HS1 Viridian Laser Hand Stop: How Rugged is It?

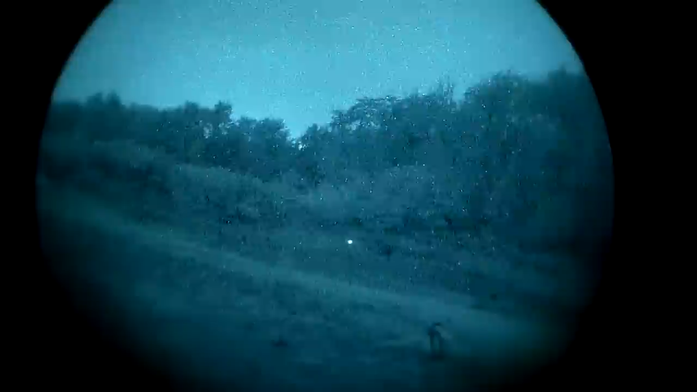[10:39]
Let's see. Okay, so that's it at max.
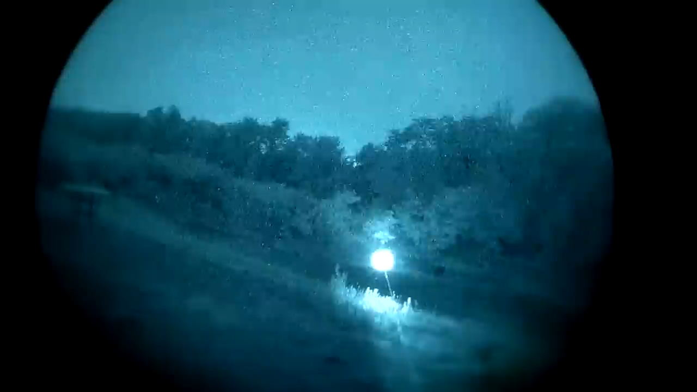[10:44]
Okay. And actually, that thing's pretty close to zeroed.
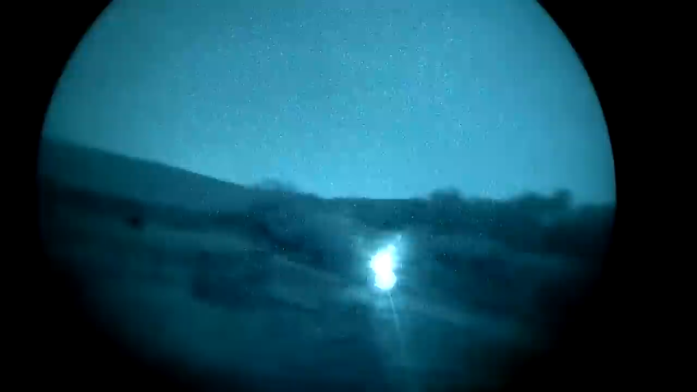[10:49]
It's pretty close. It's a little bit to the left.
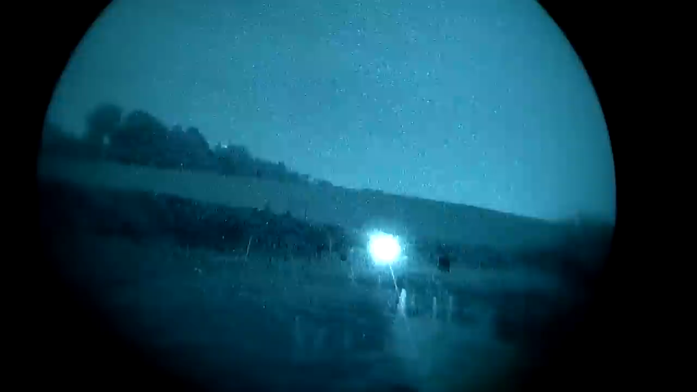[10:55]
But you can see, in comparison, like...
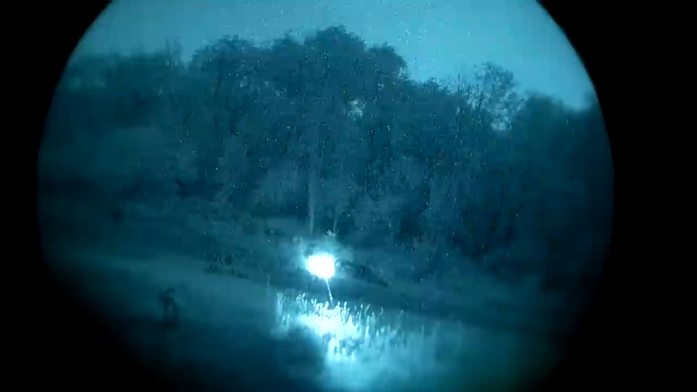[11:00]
Now, granted, this is a full-powered laser. And in fact, that is more powerful than I care to have it. As you can see, we've got a lot of bloom to it, and that's kind of counterproductive.
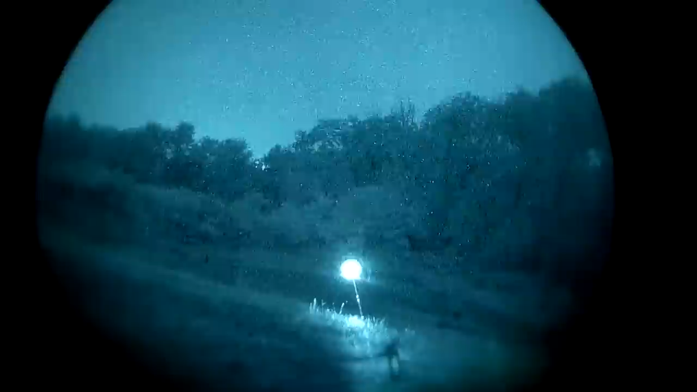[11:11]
So I prefer to run it about... See how when it hits that reflective surface, it still bounces a little bit. I like it about there. And if we compare that, yeah, it's a little bit more powerful in the setting that I would typically choose to put it on.
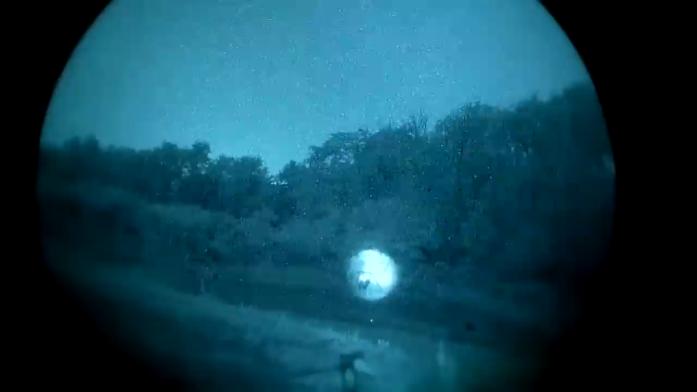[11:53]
And there's the laser hand stop. Laser hand stop is blinking. So yeah.
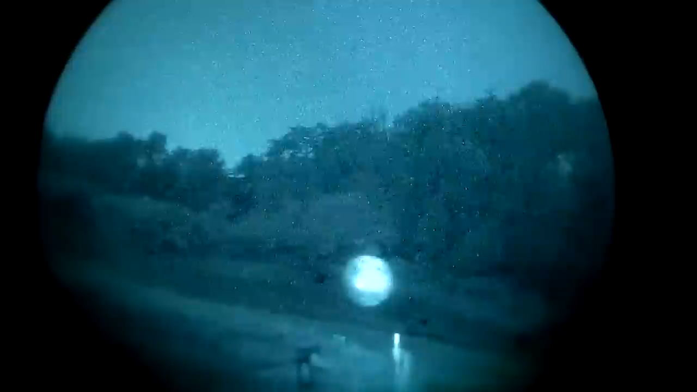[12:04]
I would say that their IR version is definitely...
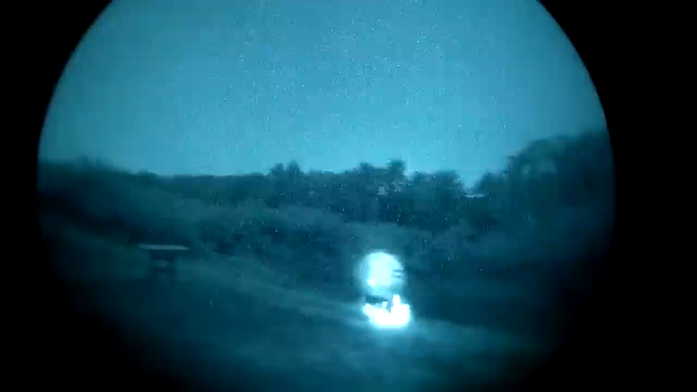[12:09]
meets the criteria.
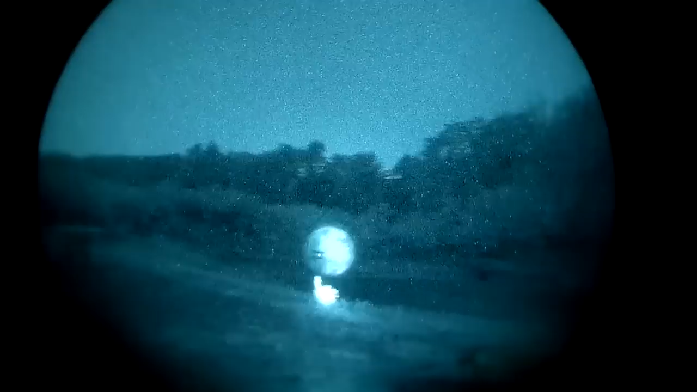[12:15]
If there was one critique that I would add, it would be in the IR-only version.